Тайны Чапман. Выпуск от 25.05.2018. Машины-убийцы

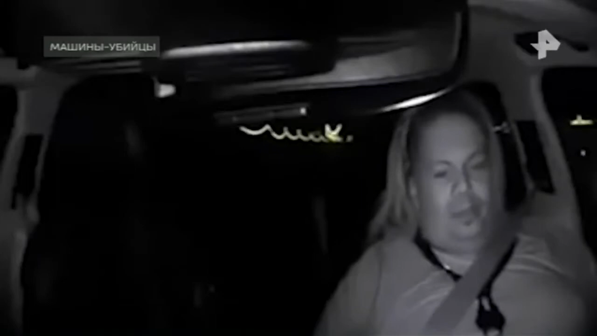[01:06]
А эти кадры сделаны в салоне беспилотника в момент трагедии. Обратите внимание, женщина, которая сидит за рулем, даже не смотрит на дорогу.